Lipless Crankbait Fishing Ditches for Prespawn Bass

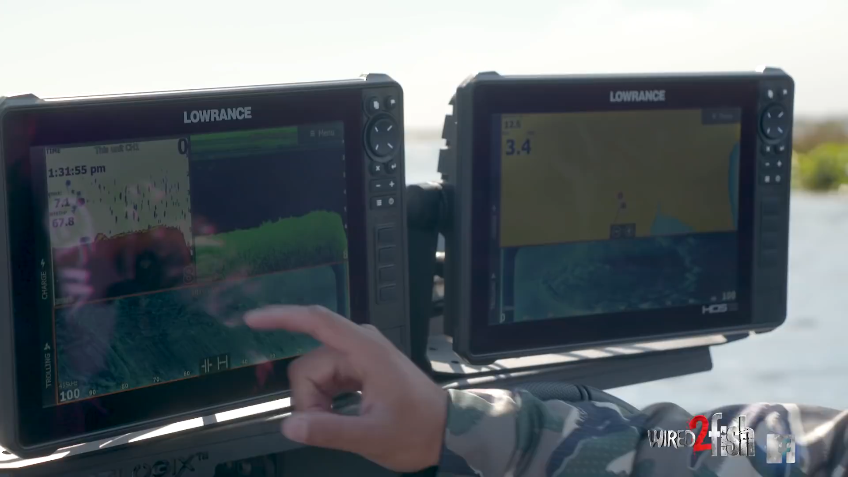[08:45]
And there you go, there's that deeper ditch, and that's where those fish are gonna sit and ambush that bait.
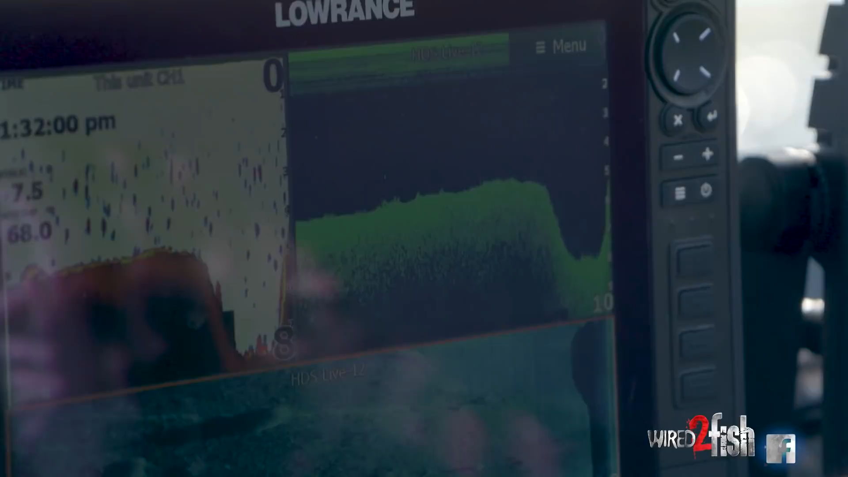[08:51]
And then here it's gonna come up again, and there's gonna be some grass on top of it, and
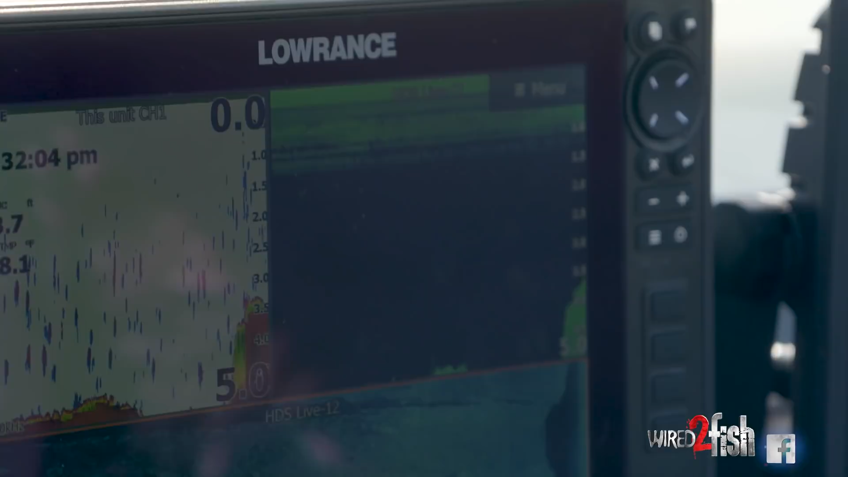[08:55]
that's right where those fish were sitting. As you can see over here on my side scan, that's that point.
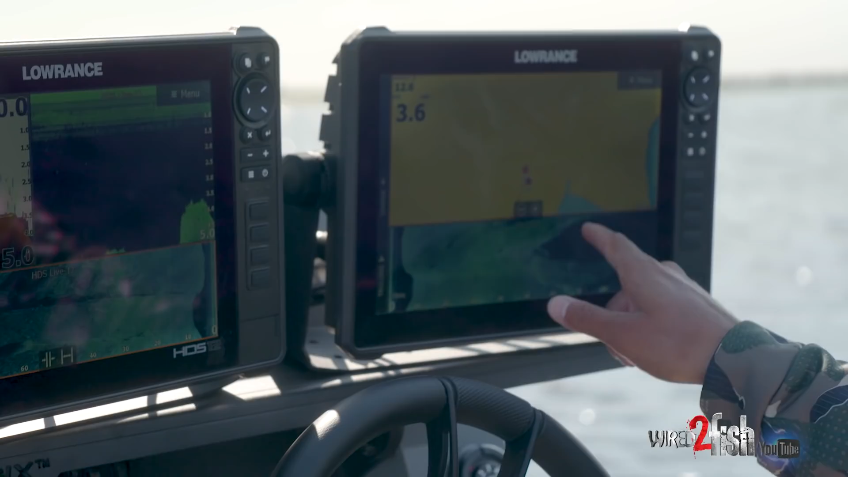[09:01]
You see the grass comes out off that point. That's where I was aiming towards the point,
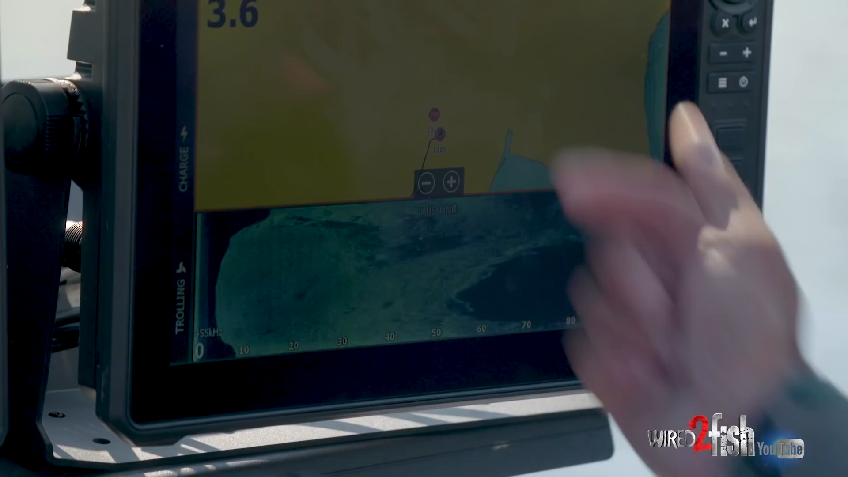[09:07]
and right where the point of grass meets that ditch back there is where those fish were sitting.
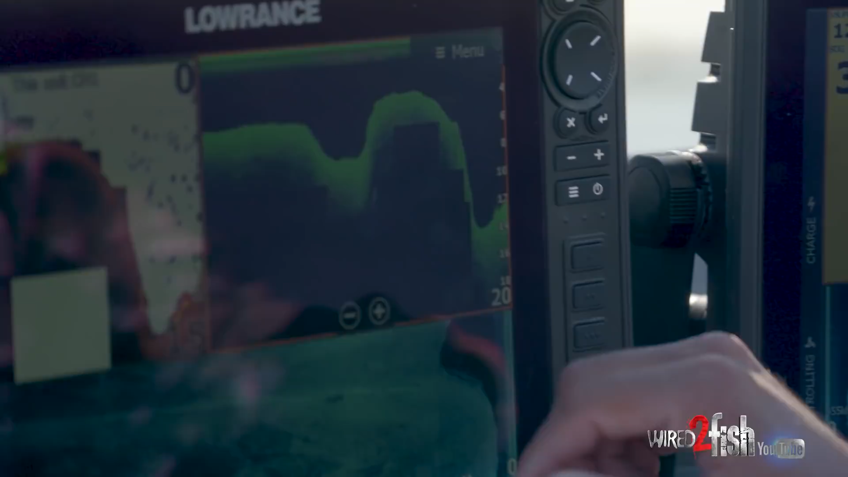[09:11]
And here's another big ditch. There's just a bunch of ditches that collide right there,
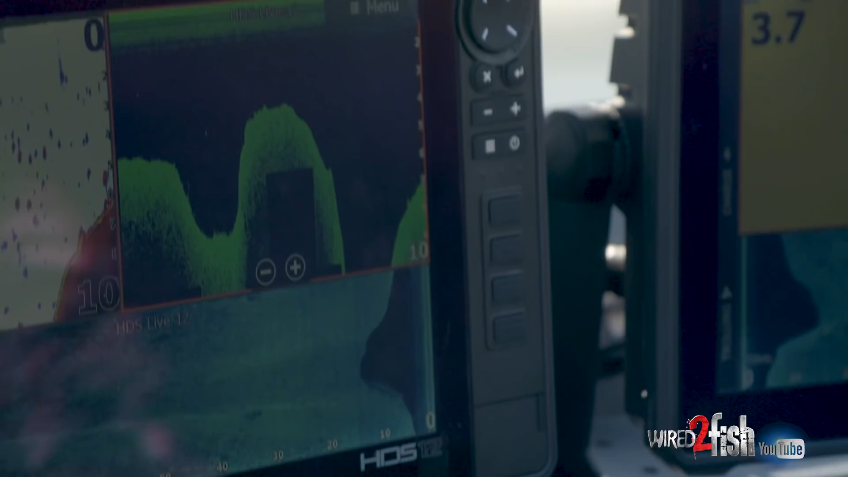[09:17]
and it's just a good ambush point for those fish to set up on and feed up on bait.